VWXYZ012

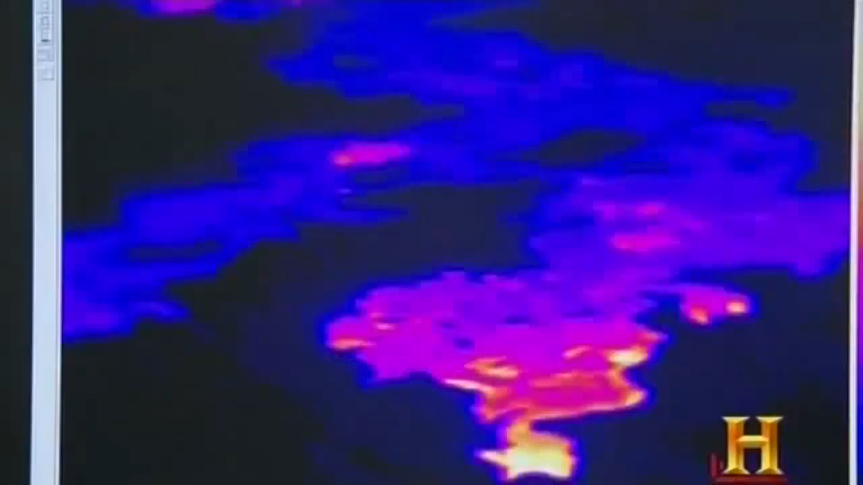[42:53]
The thermal camera gives us a very quick synoptic view of where activity is localized,